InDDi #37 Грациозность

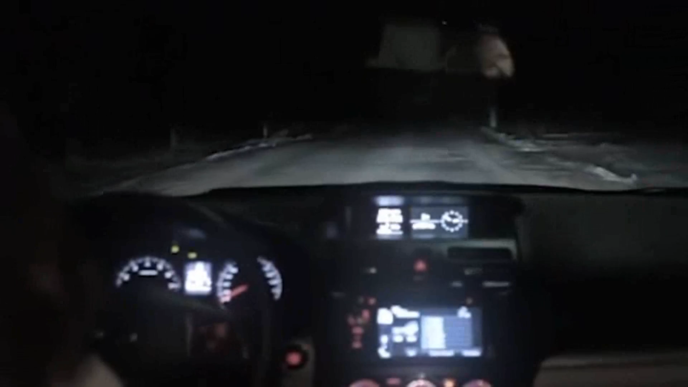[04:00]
Она у меня голова поднесла. Ночь. Женщина за рулем разговаривает по телефону. 12 миллионов просмотров и сейчас будет что-то криповое. Я, конечно, не ее молодой человек, но я совсем не понимаю. Сейчас, подожди. ДИНАМИЧНАЯ МУЗЫКА
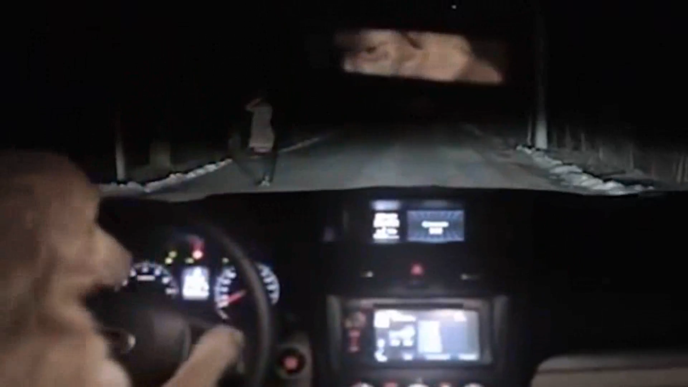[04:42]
Эта собака явно умнее, чем эта барышня. А автоподставы просто стартуют на новый уровень. ДИНАМИЧНАЯ МУЗЫКА